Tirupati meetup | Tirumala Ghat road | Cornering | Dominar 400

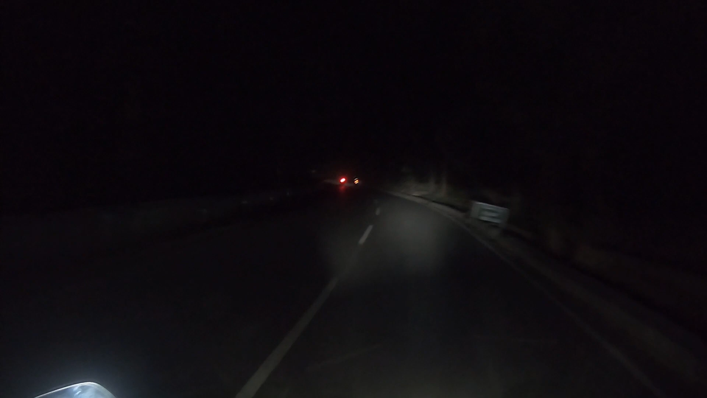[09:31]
చలో కదా, ముందర నుంచి వచ్చే వాళ్ళు ఎవరు అవసరం ఉండదు అన్నమాట. ఇక్కడ మా స్పీడ్ బ్రేకర్లు పెట్టిరు.